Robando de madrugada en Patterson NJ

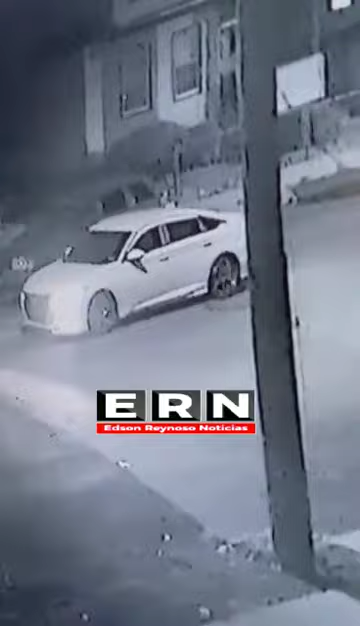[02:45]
Tiene los baices del mismo color de carro, ¿ve? Simple alante.